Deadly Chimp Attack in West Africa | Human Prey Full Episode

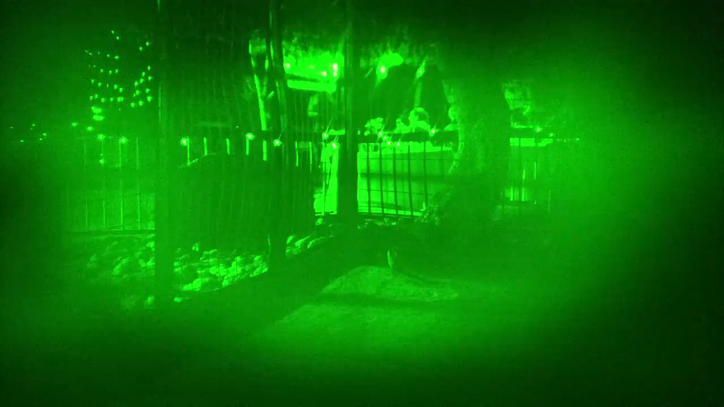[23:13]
In the nearby tiger cage, taiga and tundra are most likely agitated by all the commotion.